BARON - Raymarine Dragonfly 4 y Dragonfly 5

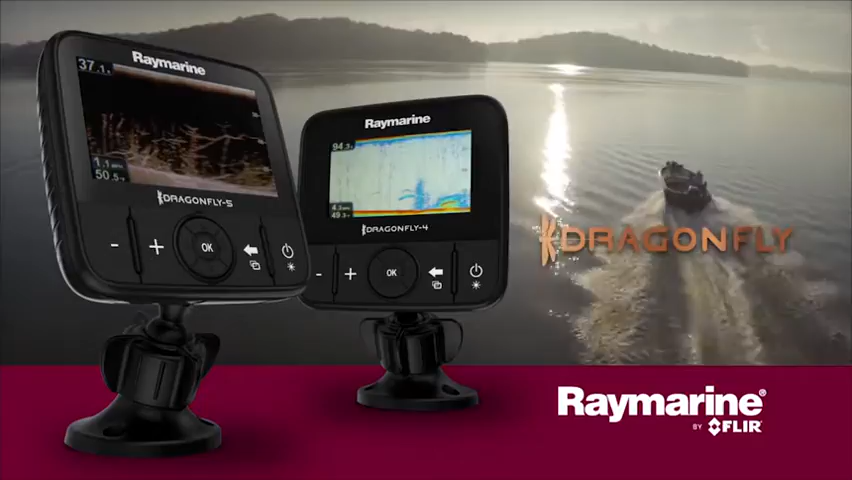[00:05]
Welcome to the all-new family of Dragonfly sonars from Raymarine with superior chirp down vision technology. Dragonfly sonars let you spend more time catching fish and less time looking for them.
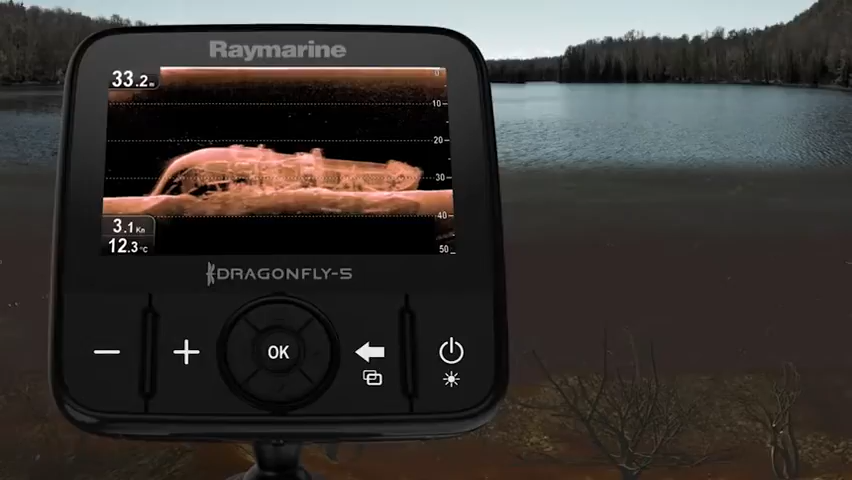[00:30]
On screen: water 12.3°C
Dragonfly can see underwater objects with photo-like clarity and pinpoint fish with incredible accuracy.
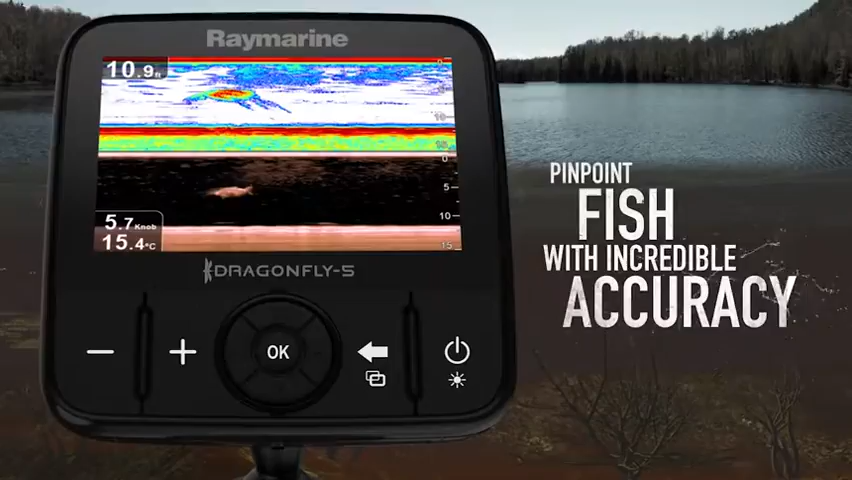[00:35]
On screen: depth 10.9 ft, water 15.4°C
And amazing sonar imagery is just the beginning.
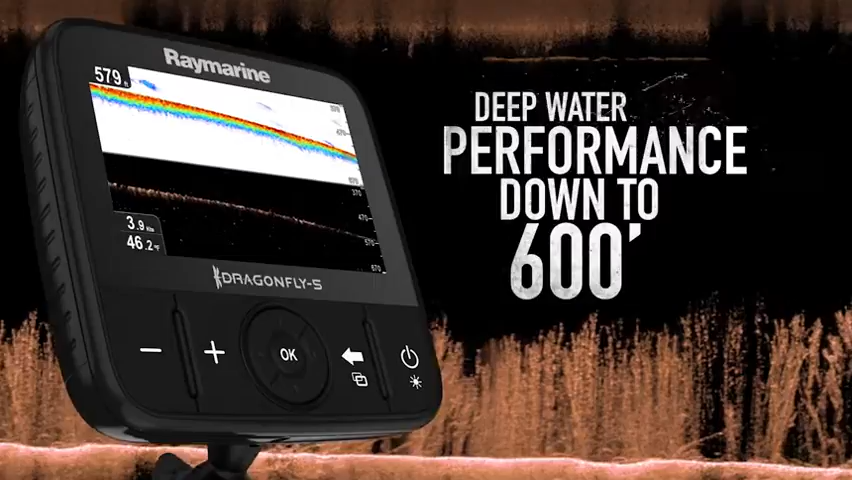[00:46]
On screen: water 46.2°F
Plus Dragonfly's down vision sonar keeps track
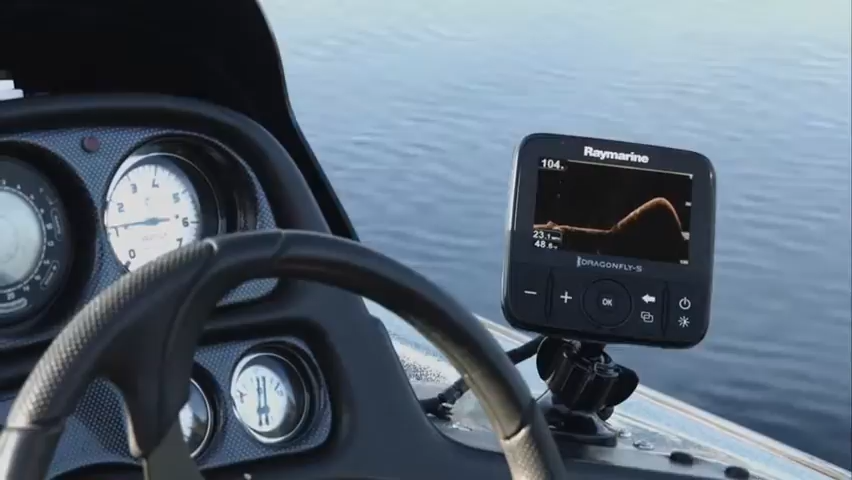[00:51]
of the bottom and marks fish at high speeds so you always stay dialed into the action below.
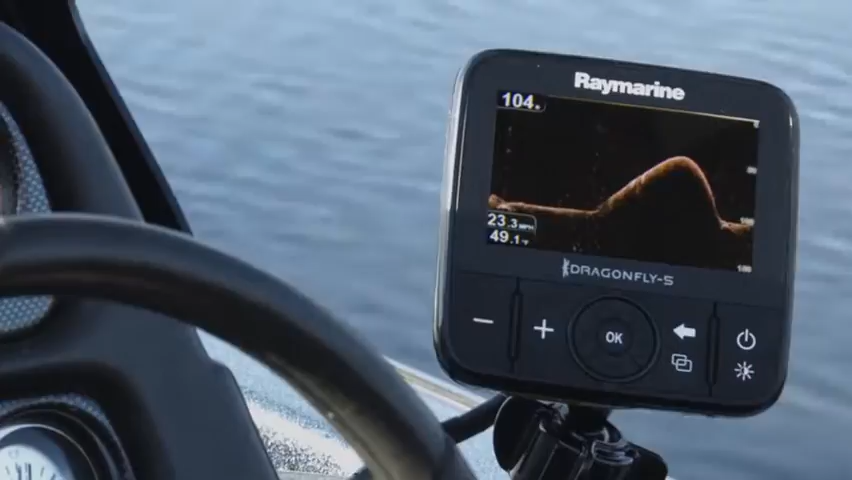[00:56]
In blazing sun or driving rain, Dragonfly's all-weather display is built to tackle the elements.
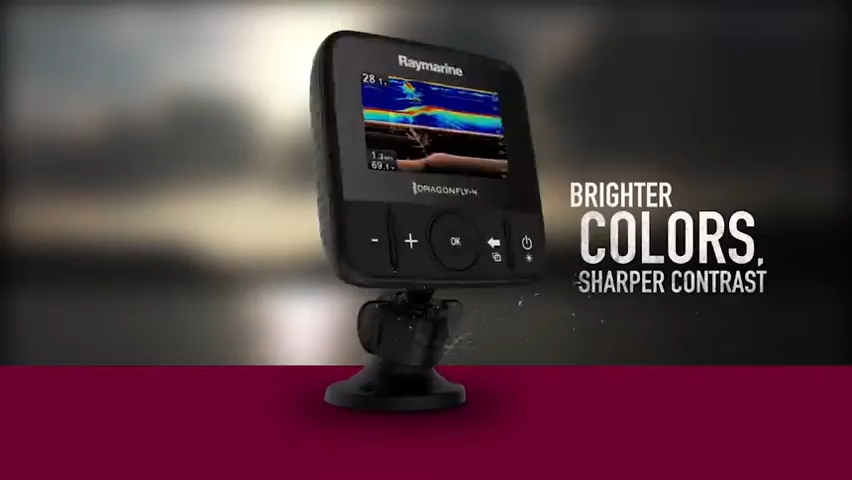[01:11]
sharper contrast, and is guaranteed to never fog up.
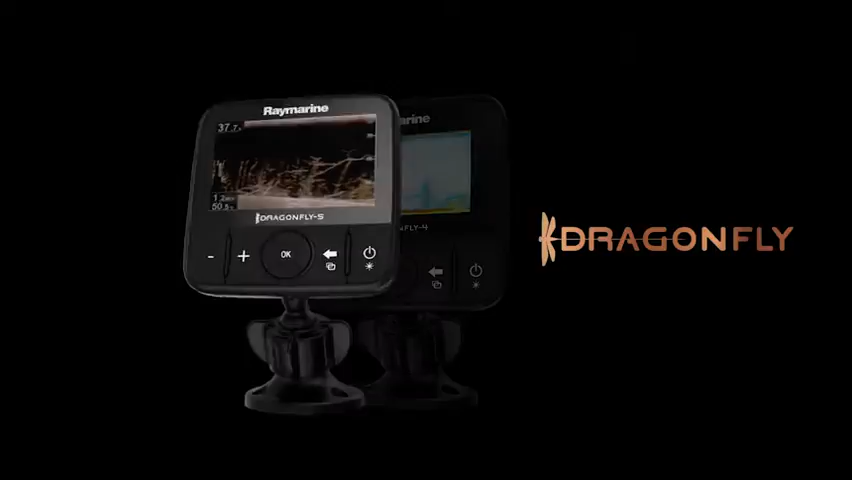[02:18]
With Dragonfly's high fidelity chirp down vision, super bright displays, and smartphone integration, you will never look at fishing the same way again.
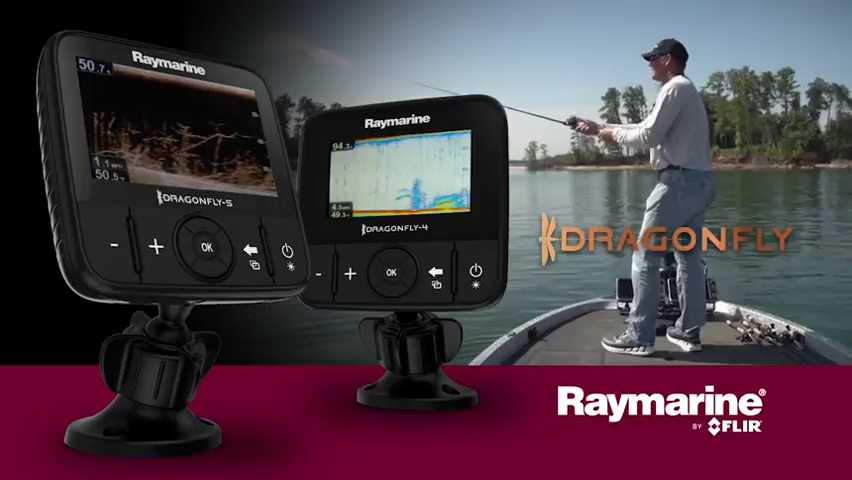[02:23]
So don't just go fishing, go hunting underwater.